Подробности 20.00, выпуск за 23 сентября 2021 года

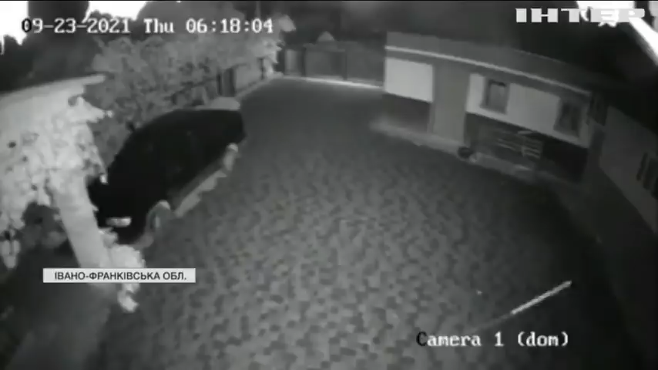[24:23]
Перші поштовхи поблизу Чорткова місцеві відчули близько шостої ранку. На записах із камер спостереження чути гуркіт.